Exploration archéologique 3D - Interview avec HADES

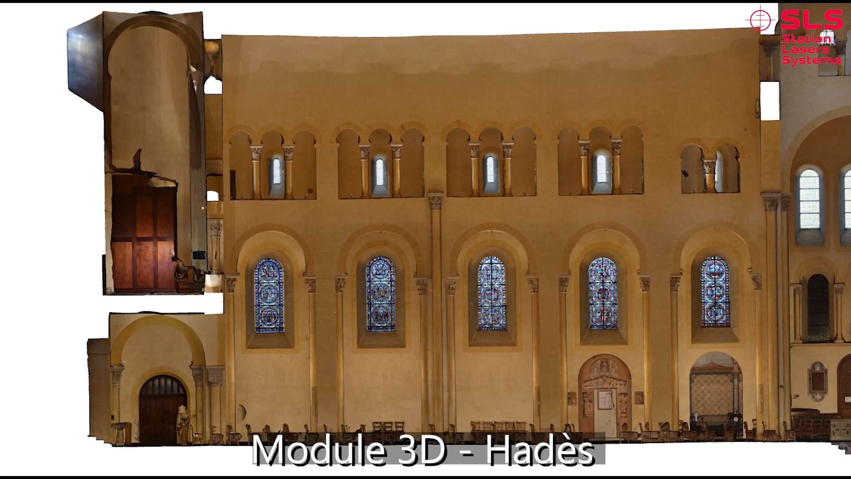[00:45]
Nous l'utilisons principalement pour réaliser des relevés intégraux de bâtiments dans le cadre la plupart du temps d'études
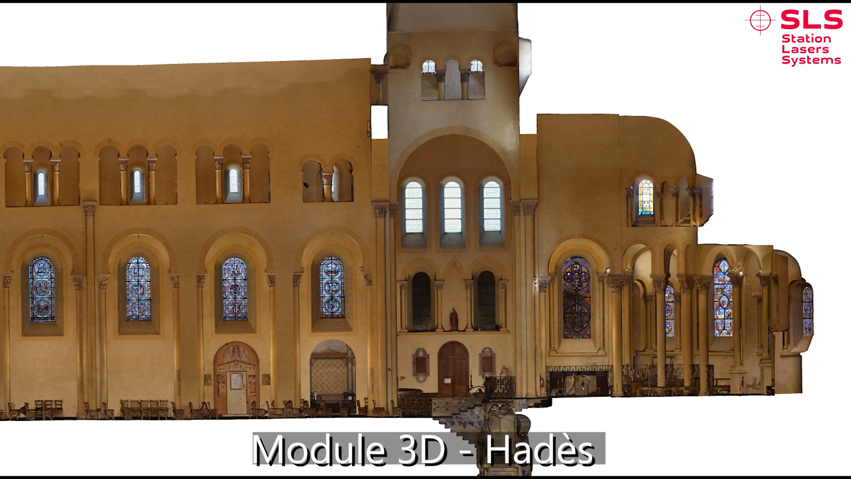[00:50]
de bâti ou de commandes par des architectes du bâti. Cela nous permet, avec l'utilisation du RTC,
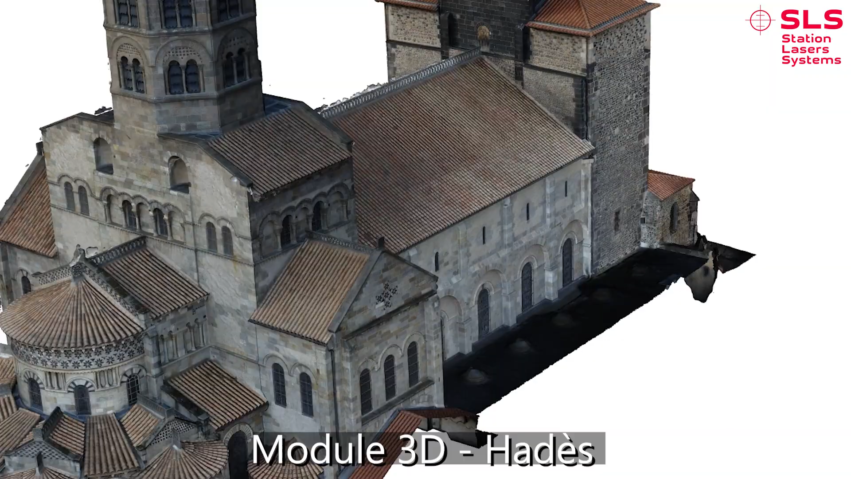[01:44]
Nous l'utilisons principalement pour réaliser les plans et faire les relevés de bâtiments intégraux.